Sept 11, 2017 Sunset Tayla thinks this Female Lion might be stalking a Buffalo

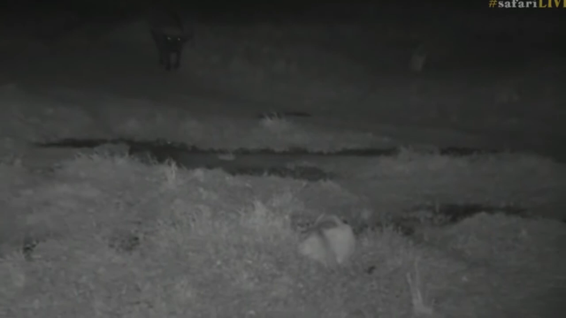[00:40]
That is a lioness curled up in the grass. That is one of the most dangerous animals in Africa coming straight towards her. Now, we're sitting in complete darkness. We're sitting with infrared lights. These animals can't see the light. I can't see what's going on around me besides on my monitor. Like I said, this is live. It's happening right now. So if you have any questions for me, you are more than welcome to comment away. This is a big animal for one lioness to potentially take on by herself. I don't think that this buffalo knows she's there.
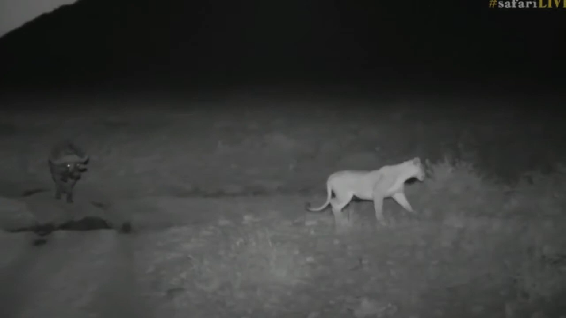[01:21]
He grunted and snarled at her. Yes, you've got to be careful, girl. This buffalo could kill this lion, and she's got young cubs. She's running past us. We have to be very careful that he doesn't run at the car. He's still growling. Well, not growling. It sounds like he's growling. I promise. That's not the lion. That's the buffalo. Now, Rishi, you're wondering if there's a hunt about to happen? No, I don't think so anymore. The tables have turned here.
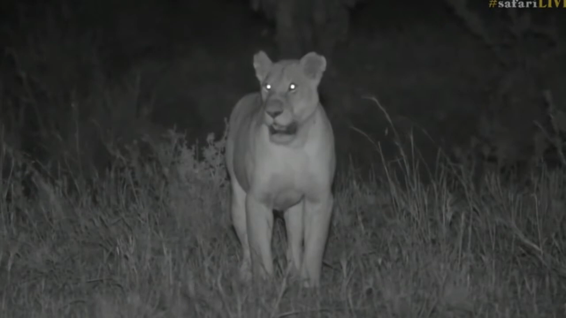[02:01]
This is the sausage tree pride that we have here. We've just got the two girls with their four cubs. She's actually saying, come help, come help, I presume. And, Patsy, you're wondering if a lioness could take on a lone buffalo. They could, but it would be a hard match. A big male lion has a better chance, and I've seen male lions on their own taking down big buffalo bulls on a number of different occasions. I think she made a wise choice there, not going for that buffalo. He is much larger than her.
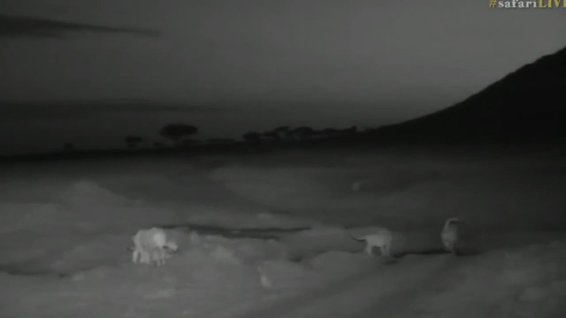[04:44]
The buffalo escaped unharmed, and so did the lioness and their cubs, so that was a close one. That...